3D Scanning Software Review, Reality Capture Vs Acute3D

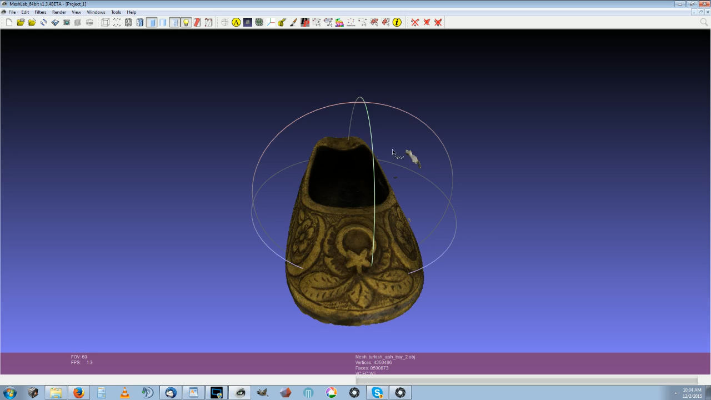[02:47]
you have these two artifacts here that can be removed really easy ok
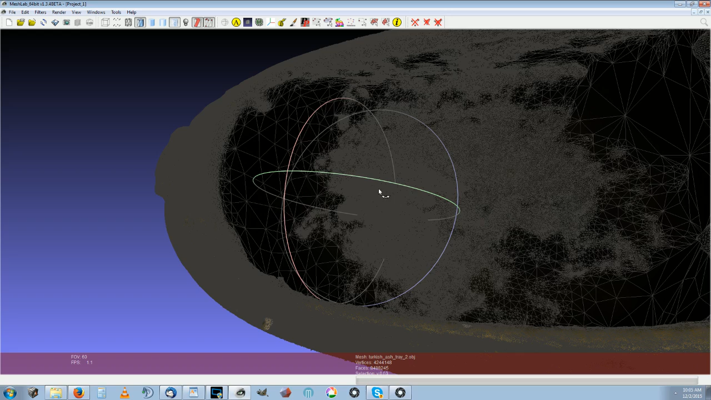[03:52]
It seems to give it the appropriate thickness as well for this item.
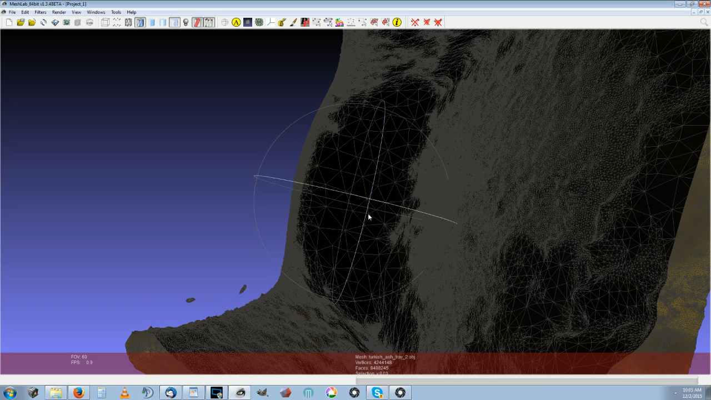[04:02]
From the real world characteristics, it's about 4mm thick, 1 1⁄8".
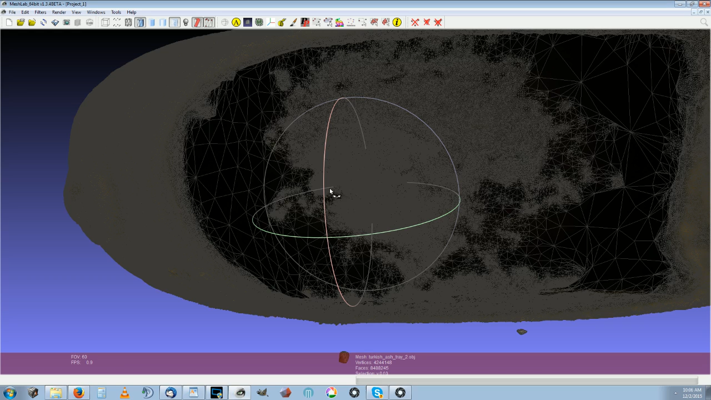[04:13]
Now let's compare that with a comparable one from Smart3D that I've been getting.
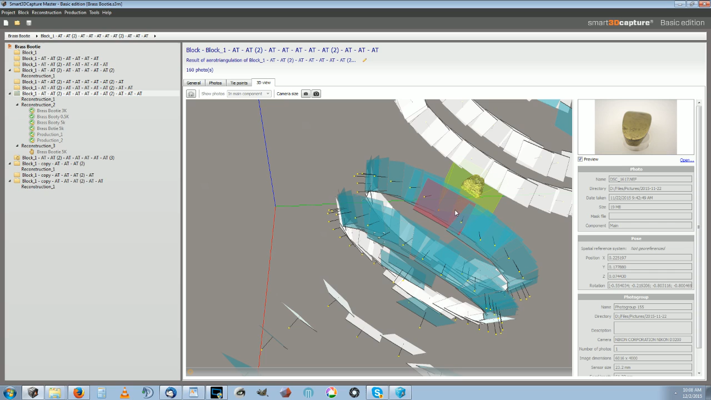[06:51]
Then after you get that, you can submit a reconstruction.
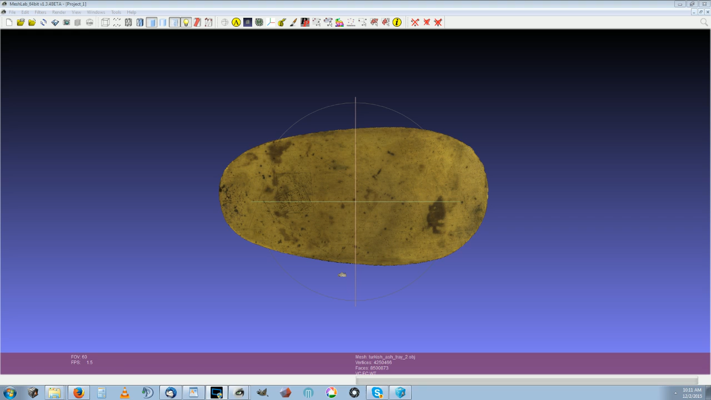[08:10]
Whereas as we compare it to the reality capture model here.
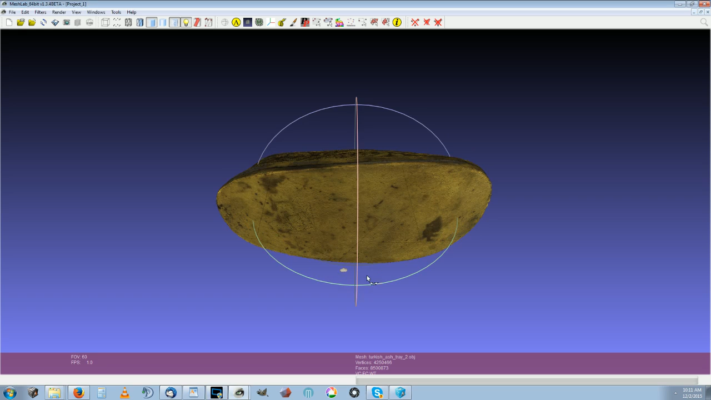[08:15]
I didn't have to edit this one at all.
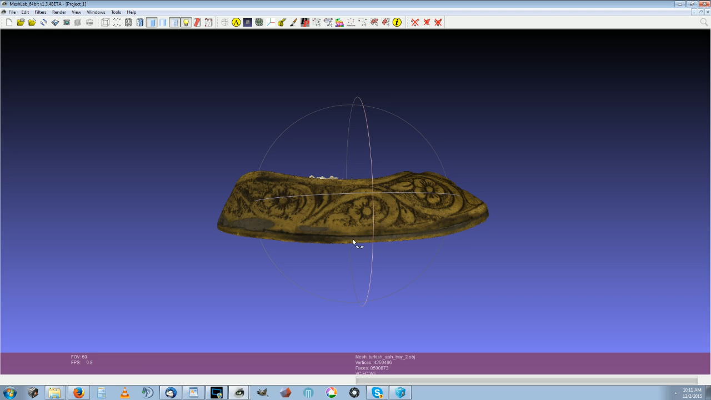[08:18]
It captures these lines and textures very accurately.
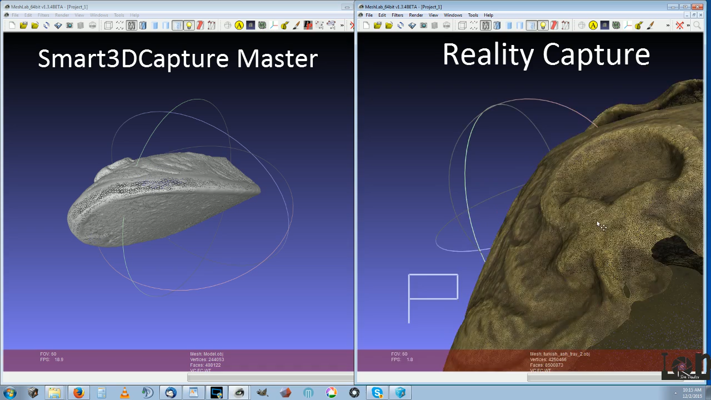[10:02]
All right, so now we see in-depth texture
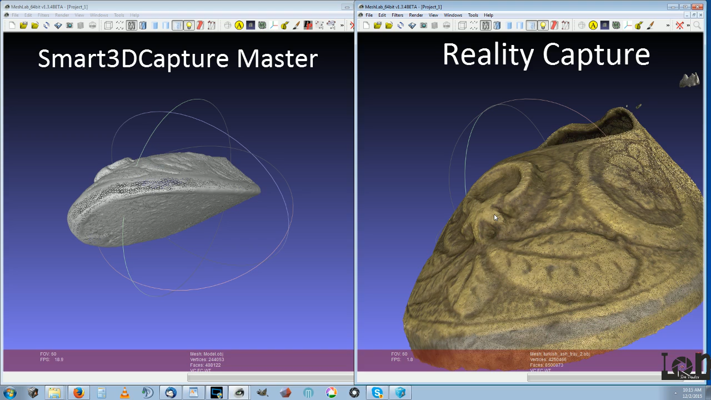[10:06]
is an extremely dense but very clean mesh. I'm really happy with those results,
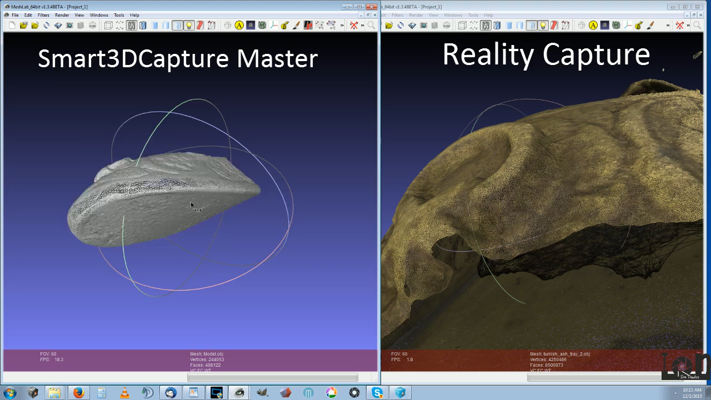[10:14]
but I'm happy with the results from, you know, smart 3D capture over here. They're fine as well.
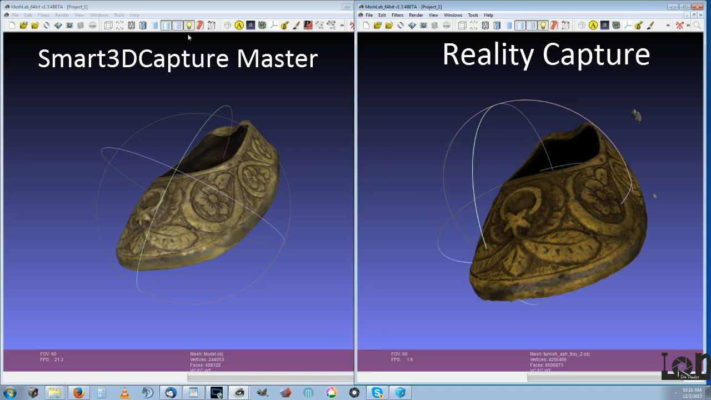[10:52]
But this is actually a more accurate representation of the actual item, I think. It managed to get all of it without any artifacts. That's the way the solder is on the bottom of it. That's the way that crack is.
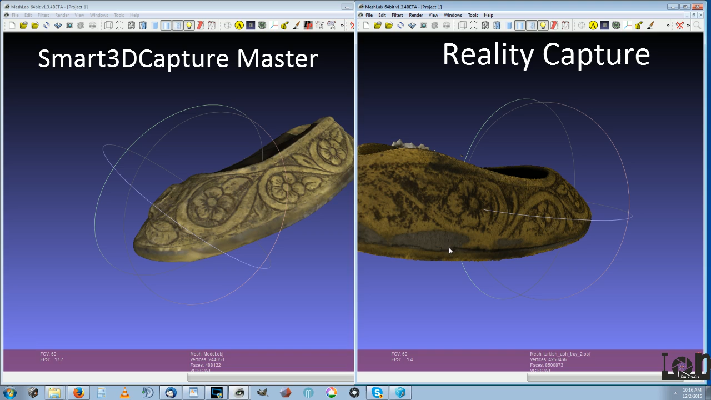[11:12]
That's the way it is. And this one's far faster than this one. This one took a lot of work. This one took, you know, a couple hours probably. This one's far better.